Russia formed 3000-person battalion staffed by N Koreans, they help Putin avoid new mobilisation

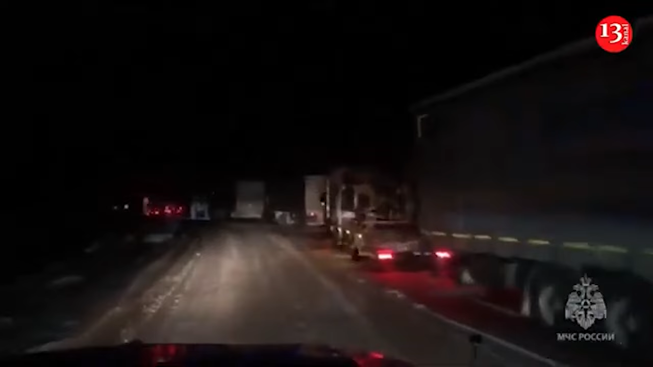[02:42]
the highway near the nagorny settlement in sakaya korea which stopped traffic completely